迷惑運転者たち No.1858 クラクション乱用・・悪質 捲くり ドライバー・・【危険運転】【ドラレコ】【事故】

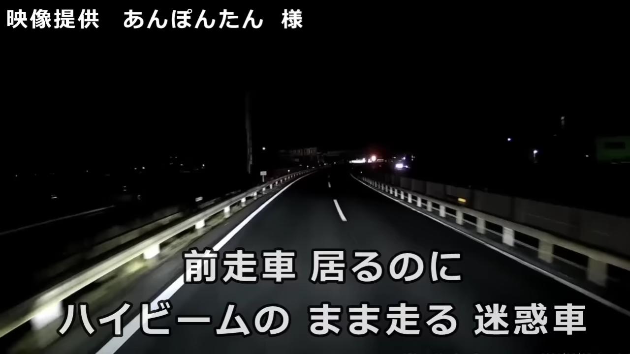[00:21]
わざとここでハイビームかまってるのかおい。頭悪いだろうなこういうやつってな。ブレンバスターかまってやるぞね。タイガーマスクの必殺技ってなんだっけ。スペシウム光線、まあそれはウルトラマンか。いやロケットランチャーかましてやりたい、あいつ。